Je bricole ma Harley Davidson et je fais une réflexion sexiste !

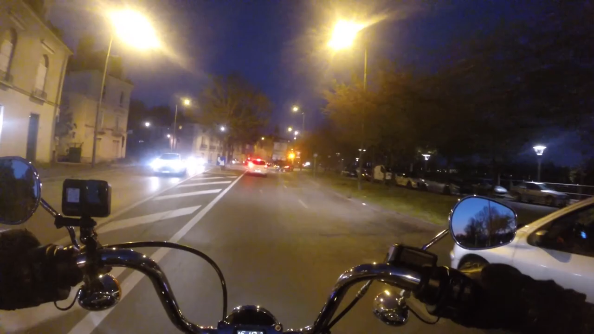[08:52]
Putain, ça défonce les yeux, son truc. Putain. C'est pas homologué, c'est pas possible. Oh la vache.
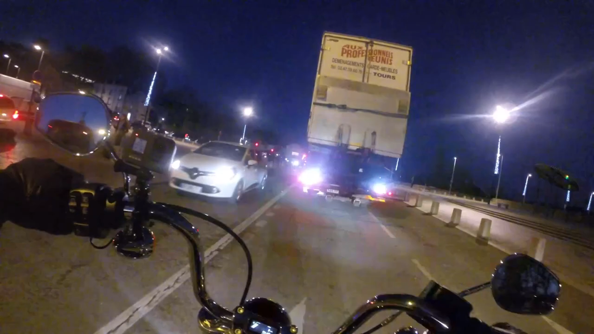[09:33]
C'est un camion de déménageur là. Putain, mais... Il est en train de me fracturer la rétine. C'est pas possible. Allez hop, c'est rouge, impeccable. 20 ans loin de moi, méchant camion.